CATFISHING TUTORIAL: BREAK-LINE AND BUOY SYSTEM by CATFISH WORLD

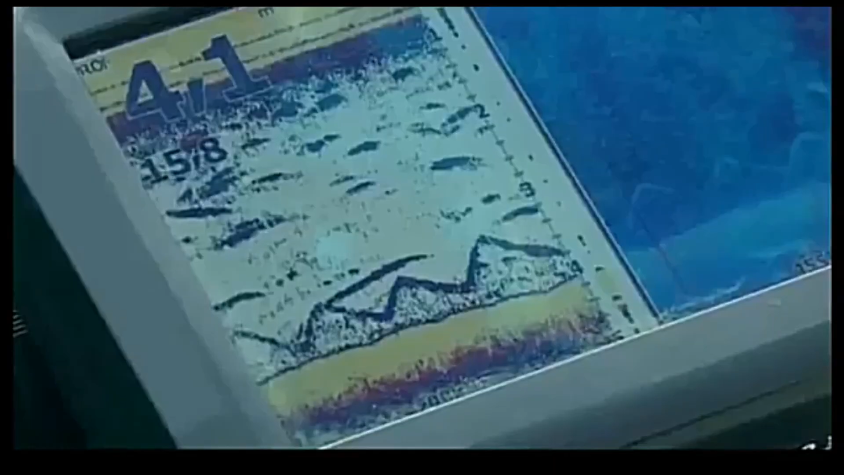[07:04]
Мы изучили глубины с помощью эхолота и обнаружили здесь плато полной кефали.
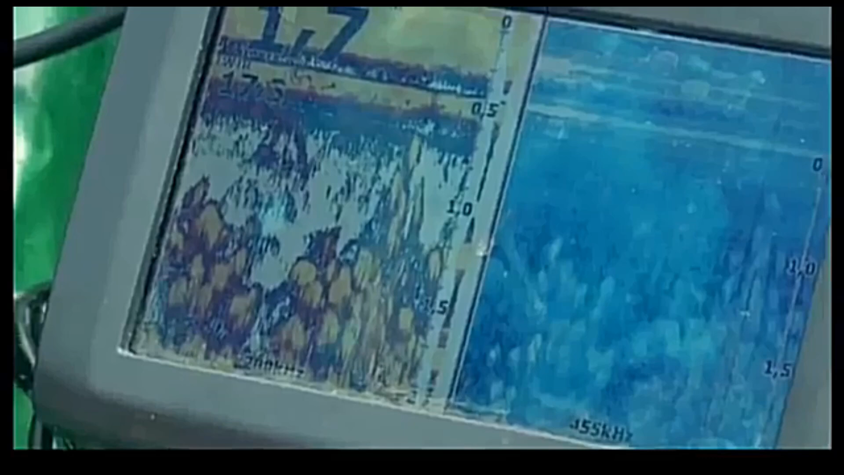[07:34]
Здесь практически два метра до дна.